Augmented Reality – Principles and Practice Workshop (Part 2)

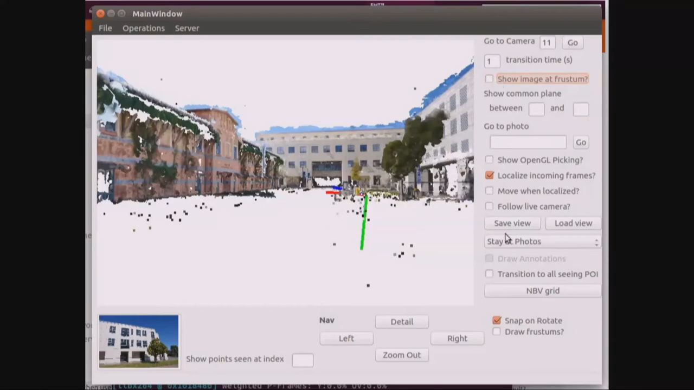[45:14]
does stereo matches, and produces 3D information out of that. And this is the kind of database that we're building.
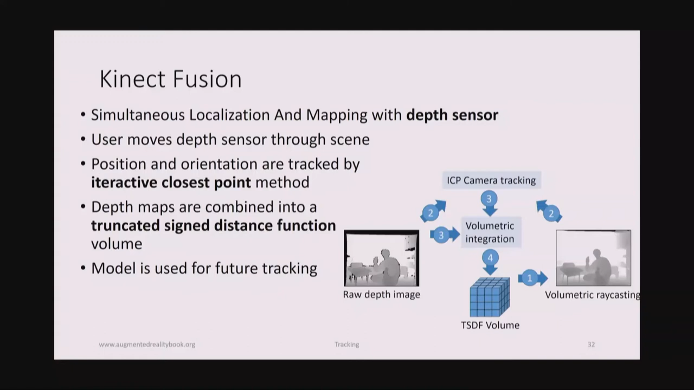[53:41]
And if you have a point cloud, then every point is independent, so it parallelizes well. And in the end, you get a dense slam system based on what the depth sensor will give us. And this can be combined with the inexpensive depth sensors. In particular, the Microsoft Kinect came out around 2000 or a little later. Anyway, now we have these commodity depth sensors.